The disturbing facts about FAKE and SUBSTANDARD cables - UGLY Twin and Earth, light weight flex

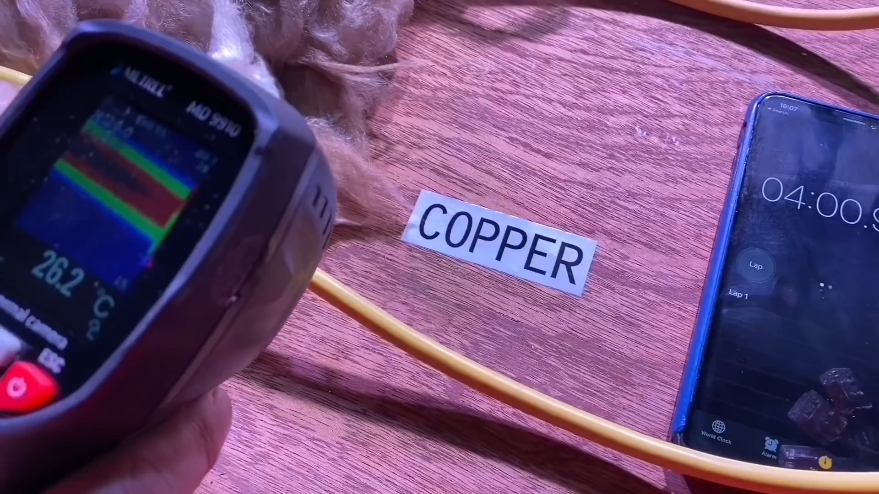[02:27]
On screen: spot 26.2°C
Yeah so just let's have a look at the cable just outside the insulation so we're getting there sort of 28 degrees
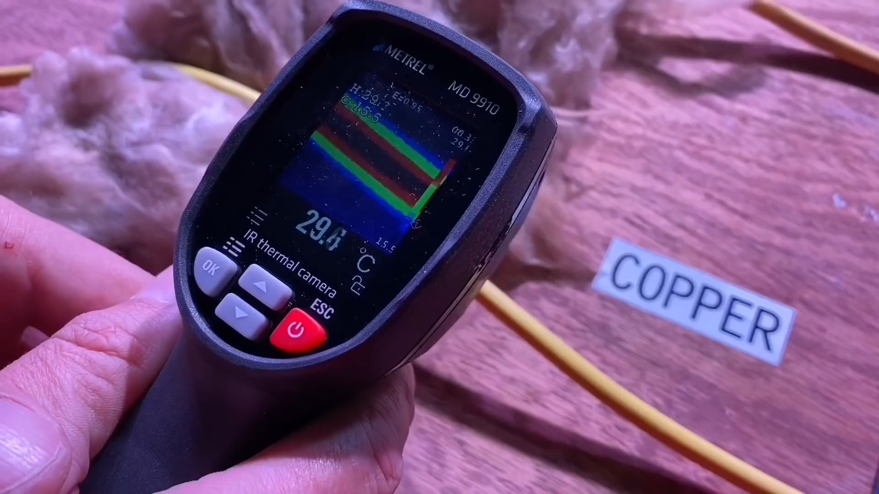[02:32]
moving where half the cables covered in insulation you would expect it to get a little bit warmer yeah 32 degrees okay so after four minutes we're in about 32
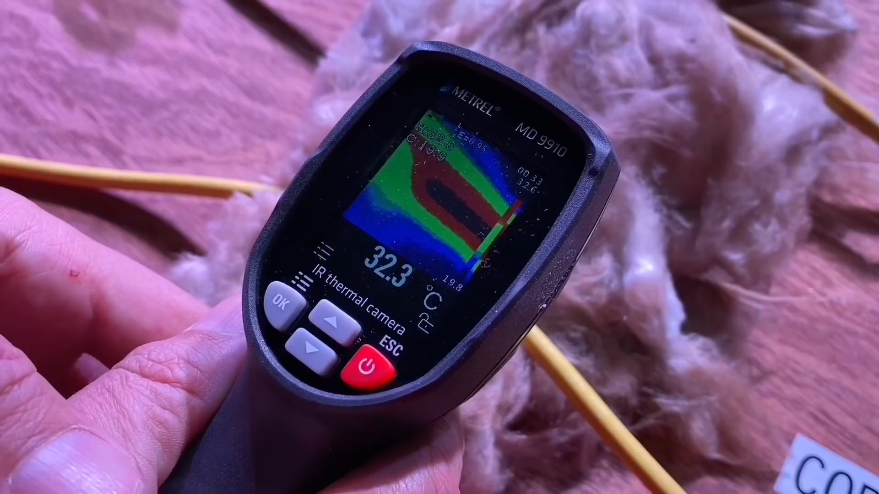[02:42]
On screen: spot 32.3°C
degrees there in that thermal insulation so we'll repeat the process by adding the four kilowatt load to the aluminium cable and see if that makes any difference so we're off
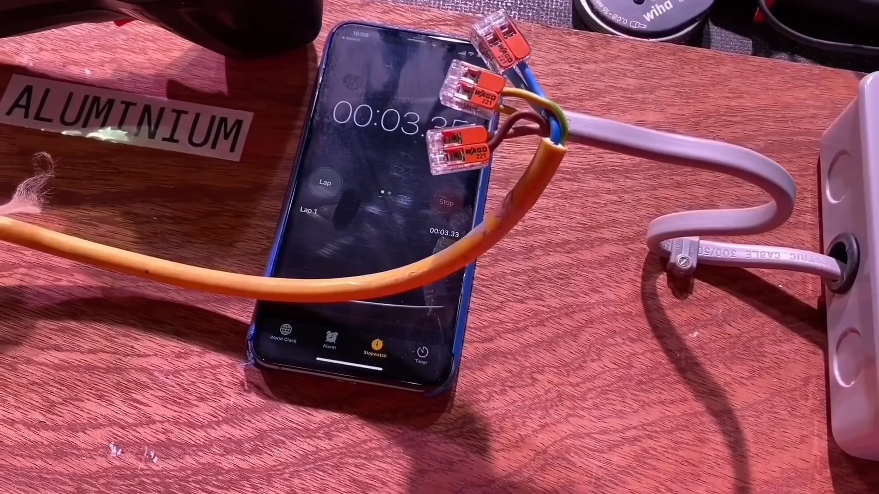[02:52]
and running with that we'll just give it a little while to get warmed up so we'll go back in at four minutes so we've got a fair test of the actual cable itself. There we go so it's getting up to four minutes so I'm just going to bring back in the in the infrared camera again
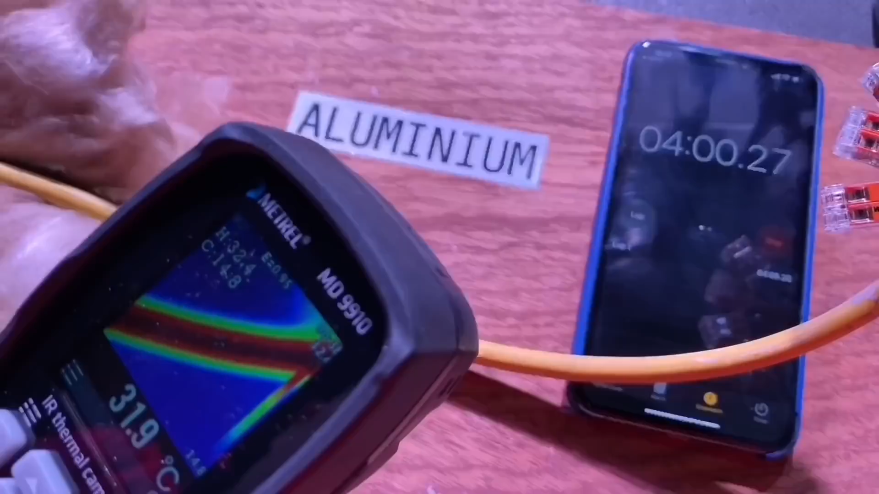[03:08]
On screen: spot 31.9°C
you can see the cable so it's already you can see it's warmer than our copper equivalent
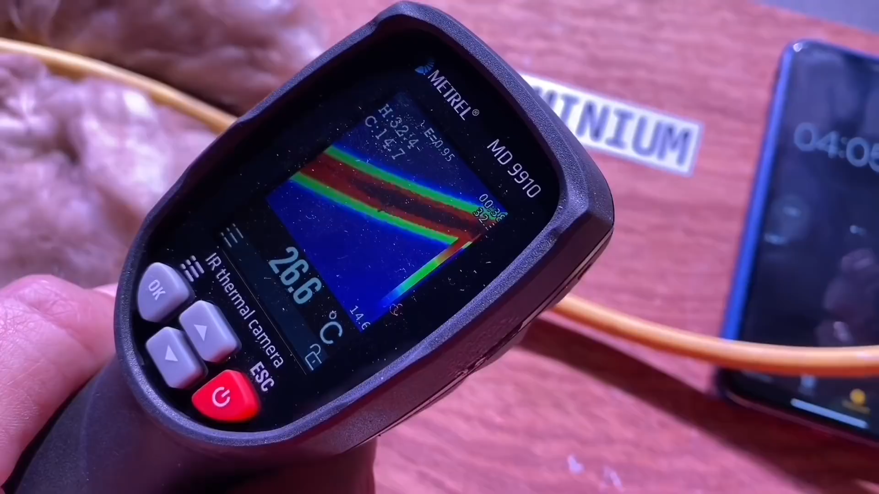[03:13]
On screen: spot 26.6°C
yeah again going to the insulation and we're up at
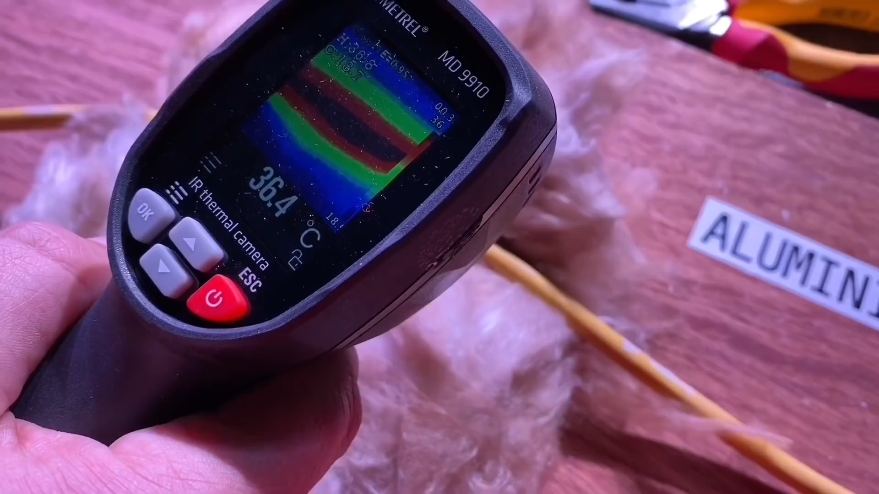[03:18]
On screen: spot 36.4°C
36 degrees okay so I think we'll just obviously I think it's still still
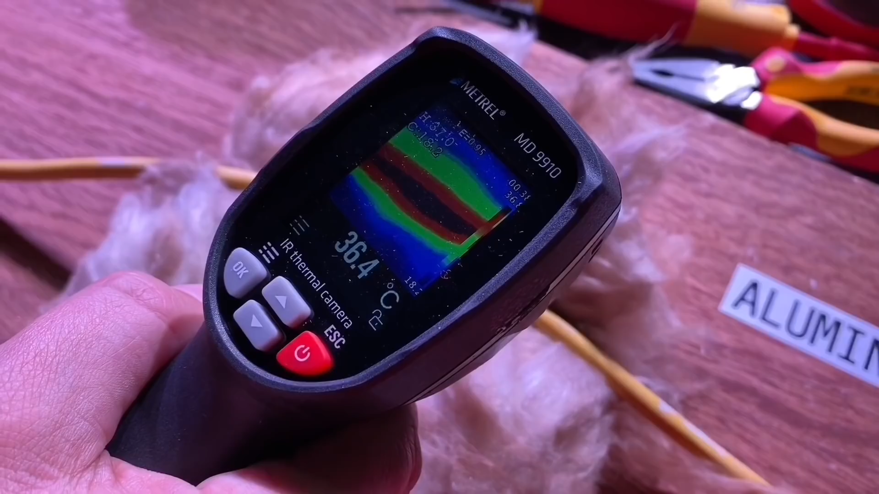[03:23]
On screen: spot 36.4°C
rising so I'll keep the keep the timer running so here we are at seven minutes.
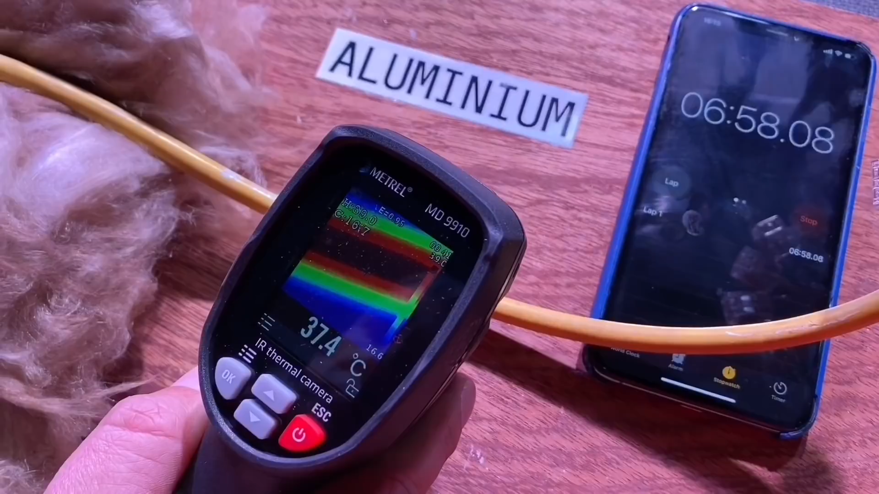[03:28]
On screen: spot 37.4°C
So run the aluminium cool yeah that's yeah pretty warm outside yes we're getting up towards 38
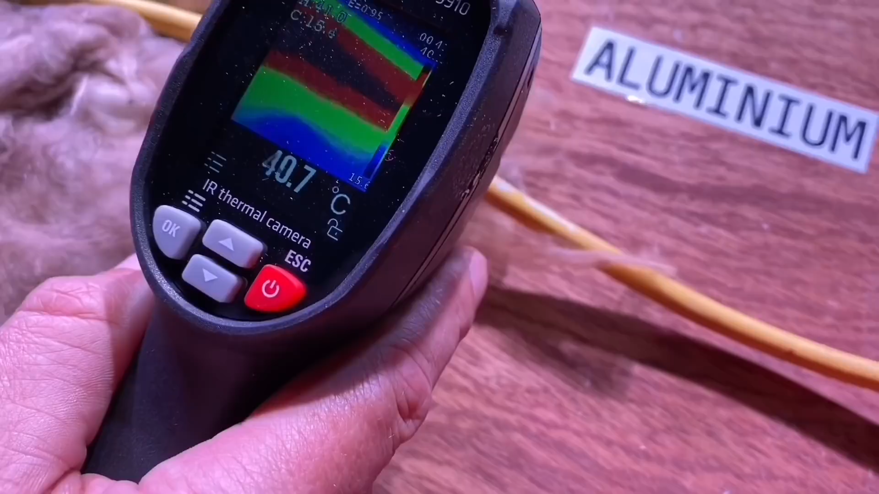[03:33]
On screen: spot 40.7°C
degrees and then we're half covered with insulation we're up at 46
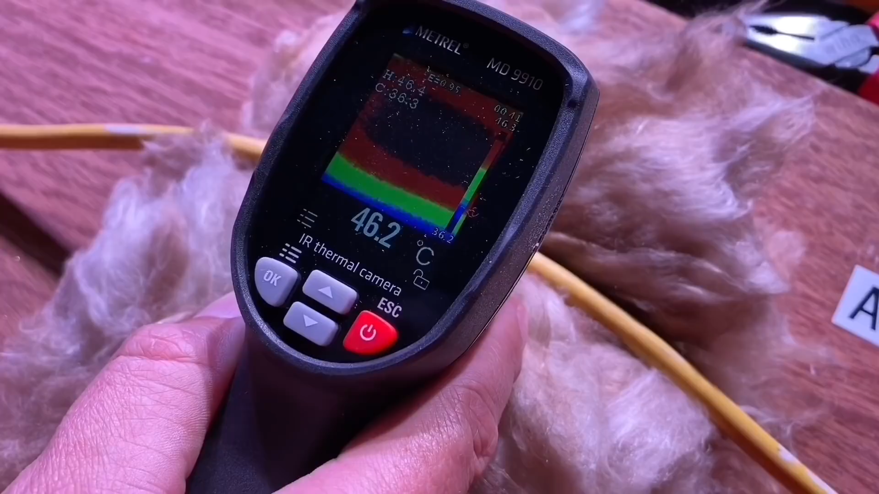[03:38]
On screen: spot 46.2°C
degrees so now let's just see the equivalent of the copper cable
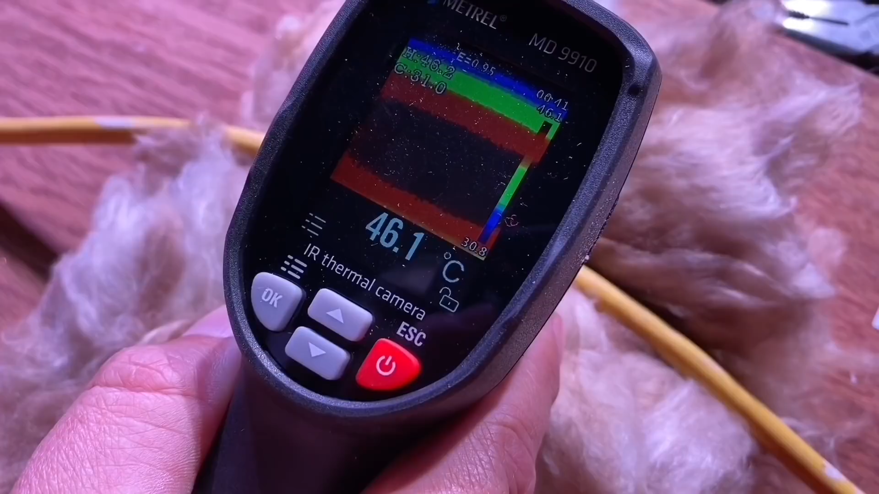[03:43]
On screen: spot 46.1°C
back at seven minutes as well just to see what difference that makes us probably we're getting towards some sort of thermal stabilization so the copper cable and then again back in with the infrared camera and there we go so we're 30
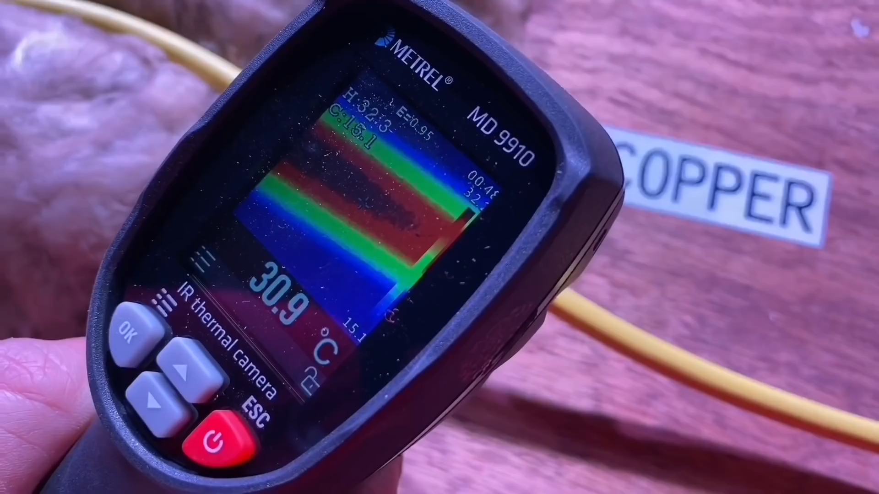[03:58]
On screen: spot 30.9°C
degrees and then back into the into the insulation area
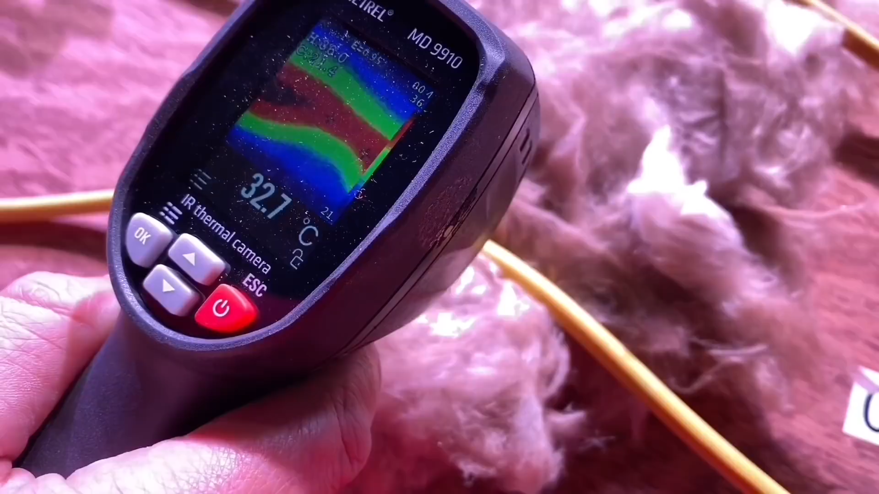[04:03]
On screen: spot 32.7°C
and it's a lot less isn't it 36 on here getting up to 10 degrees difference that yeah that's that third of a third of a difference in the resistivity of the cable